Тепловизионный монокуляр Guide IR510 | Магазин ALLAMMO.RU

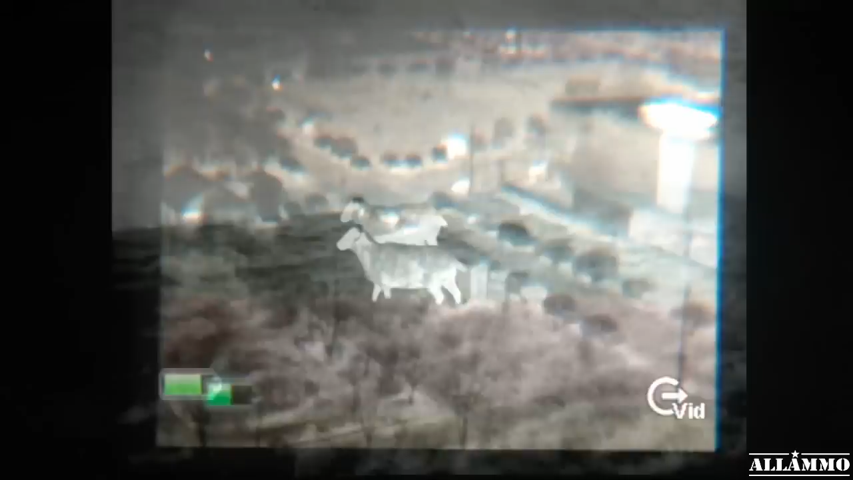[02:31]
Если к тепловизору подключена внешняя камера, на дисплее отображается значок Вид, Видео.
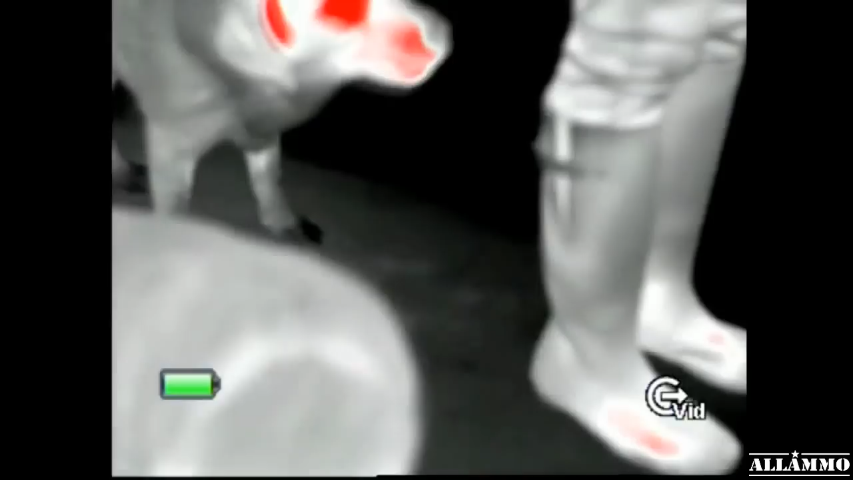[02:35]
Также на дисплее отображается индикатор заряда батареи.
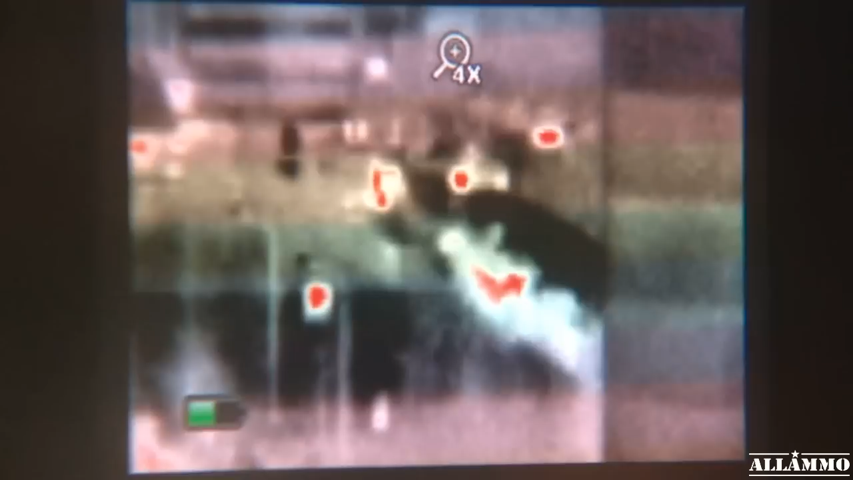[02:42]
Если индикатор полностью зеленый, соответственно батарея заряжена полностью. Если красный, то батарея разряжена. Время работы аккумулятора около 8 часов.